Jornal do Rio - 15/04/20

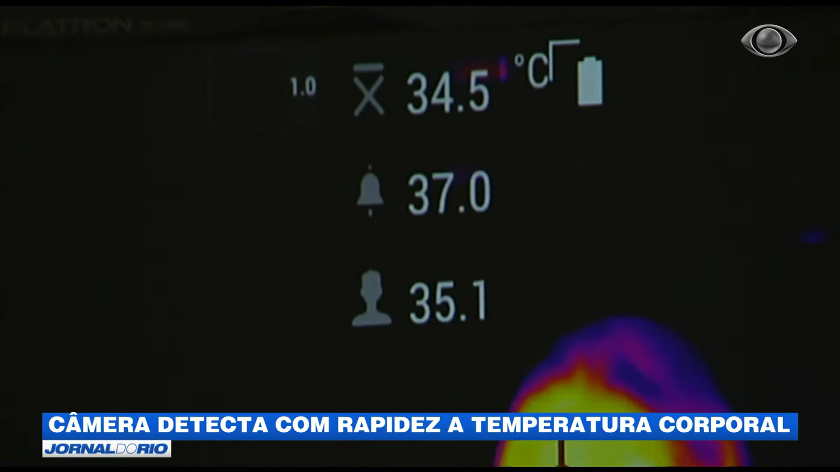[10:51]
Ela estava ajustada para captar temperaturas altíssimas, acima de 500 graus.
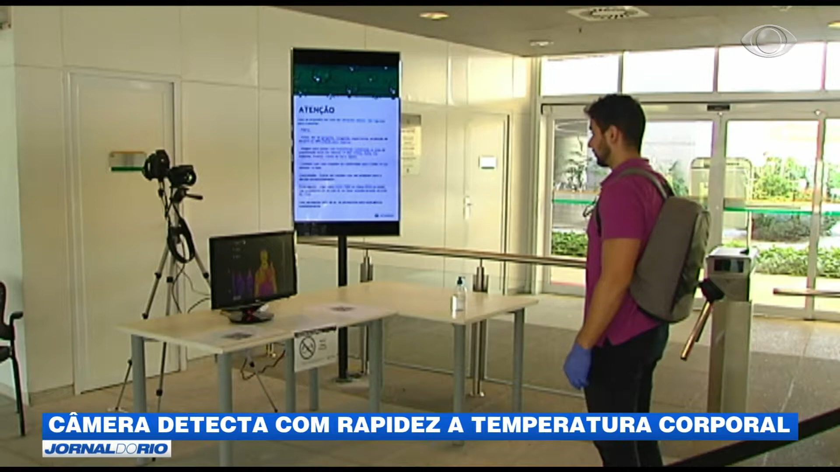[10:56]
Por isso, ainda é testada para analisar corretamente o corpo humano.
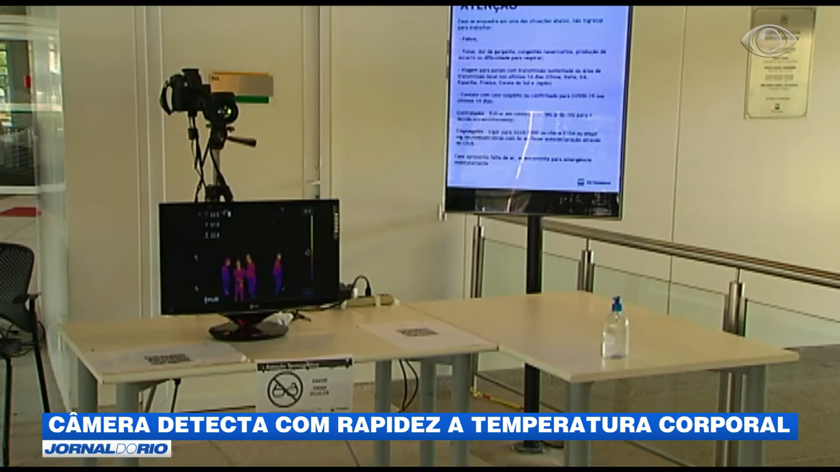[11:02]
A ferramenta, no entanto, não é capaz de identificar aquelas pessoas que, mesmo sem sintomas, estão contaminadas.